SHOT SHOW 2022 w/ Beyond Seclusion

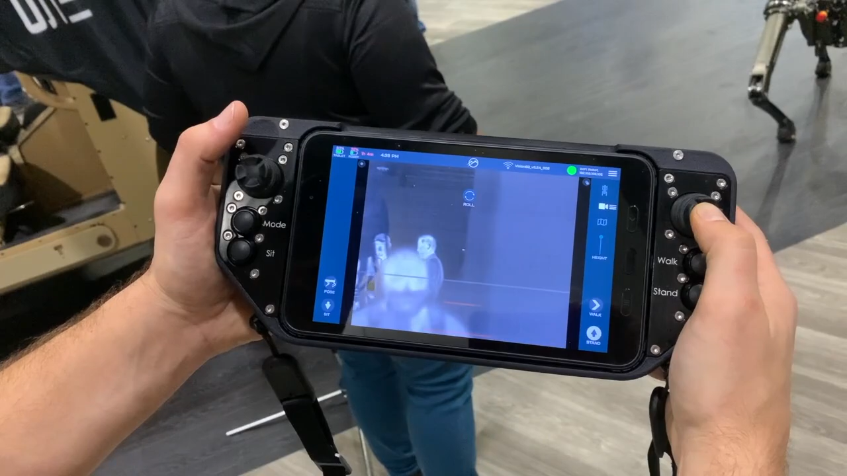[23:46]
So I didn't have the camera rolling. What he was telling me is when this is autonomous,
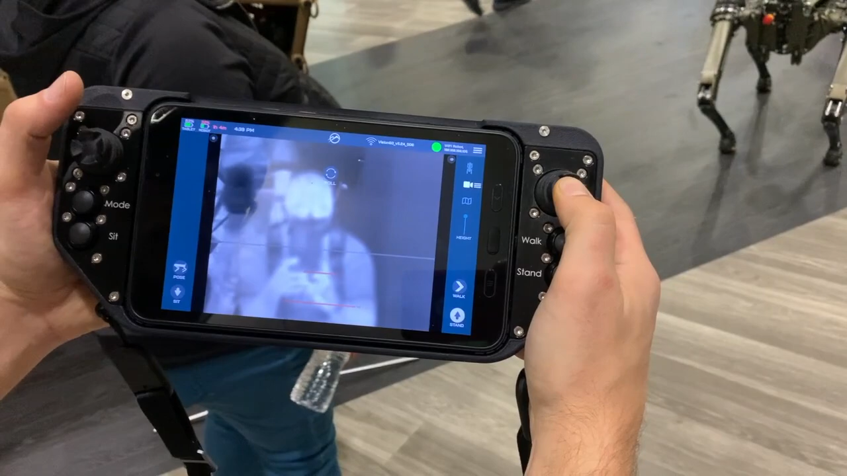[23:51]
it can send signals to a phone or something else or pop up on the screen, so to alert a person. Otherwise, it just does its thing.
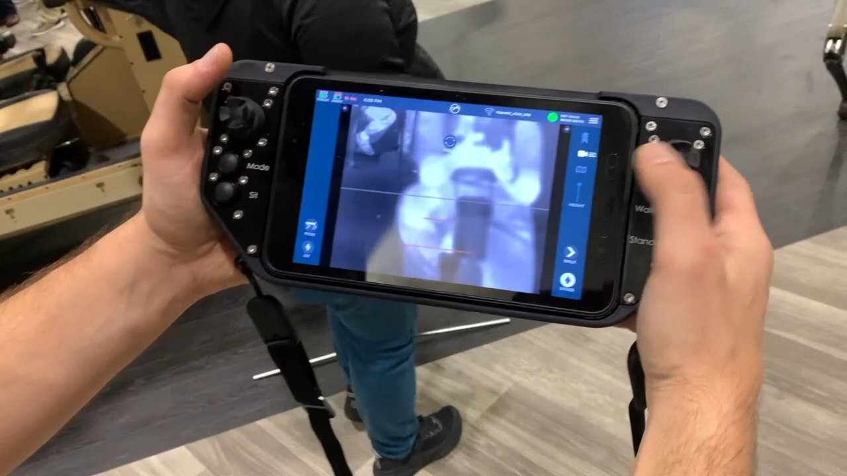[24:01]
Yep, it's autonomous. It can be programmed to do autonomous routes with GPS.